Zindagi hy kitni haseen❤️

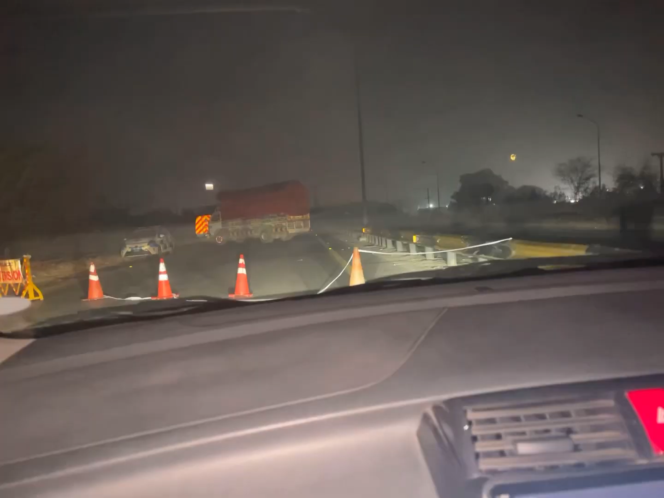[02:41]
پیکنگ کی تھوڑی دے ریسٹ کیا تو ہم نکل گئے اسلام آباد کے لیے نیکس
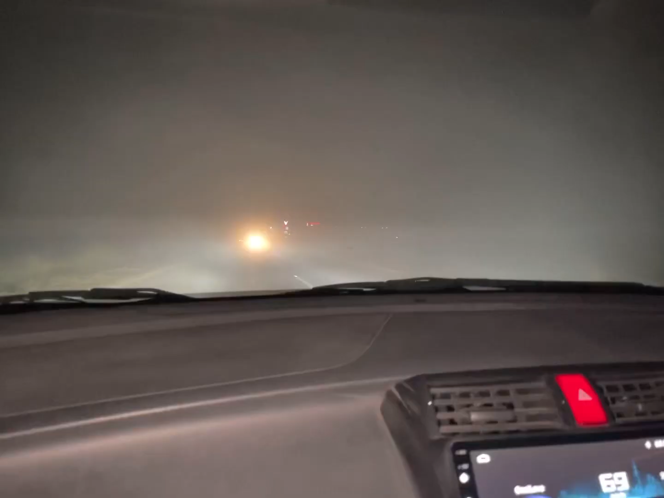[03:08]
گے جو کہ کافی دور تھا ہمیں دیر سے دو گھنٹے لگے
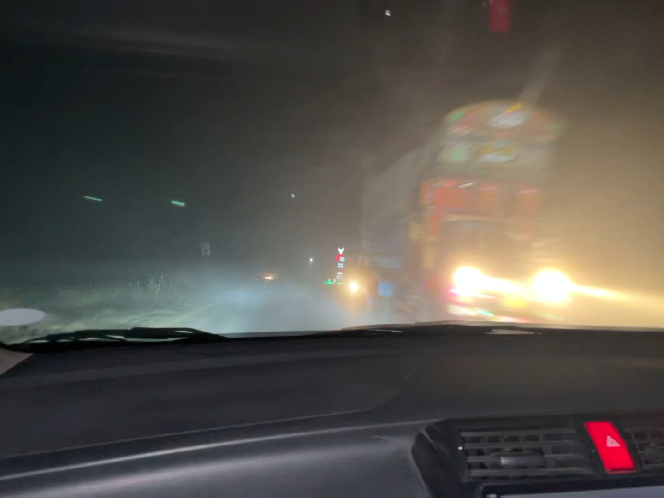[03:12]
وہاں تک پہنچنے میں رستے میں بہت زیادہ فوگ ہمیں ملی یہاں پہ آپ کو نظر آئے گا اور اتنے
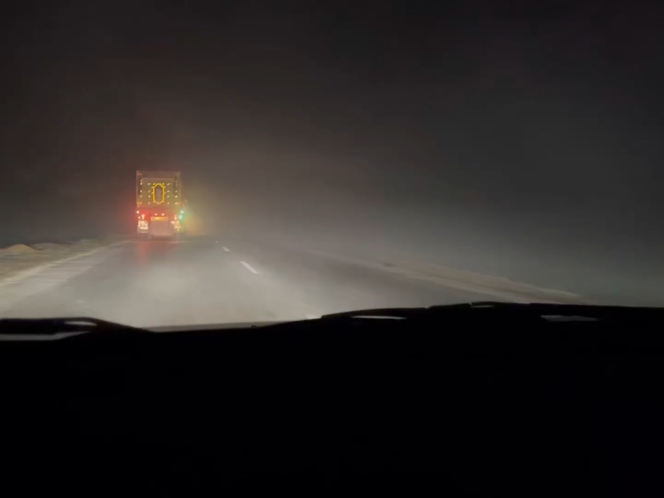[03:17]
گندے رستے اتنے کھڑے اتنے برے حال جی ٹی روڈ سے ہوئے تھے کہ ہم جی ٹی روڈ سے گئے ٹرکس
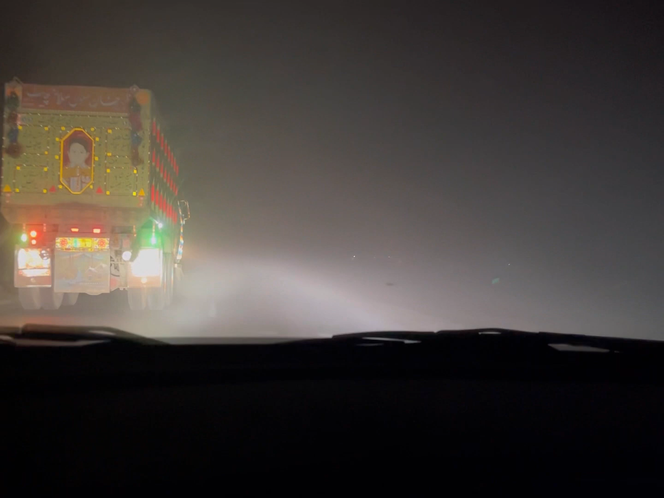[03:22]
ہی ٹرکس اتنا رش اور فوگ اور اتنا گندہ رستہ پتا نہیں جب موٹر وے نہیں تھی تو